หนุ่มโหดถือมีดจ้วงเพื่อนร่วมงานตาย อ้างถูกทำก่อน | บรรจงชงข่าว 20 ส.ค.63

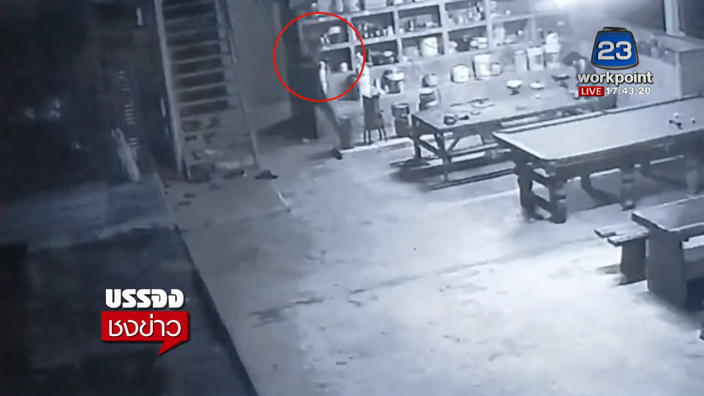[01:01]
้ำอยู่หลังจากที่ผู้ตายทํ careless ห้องน้ำเสร็จปุ๊цเปิดประตัวออกมาปากดว่าก้าวออกมาเพียงเกาวเกี่ยวผู้กอรอเหตุได้พุ่งเข้าไปแล้วก็ใช้มีล์ กระหนำแทง Newton นี่스크จังหวัดนี้จังหวัดที่ผู้ตายเอาออกมาจากห้องน้ำ ผู้กอรออยู่ody resp.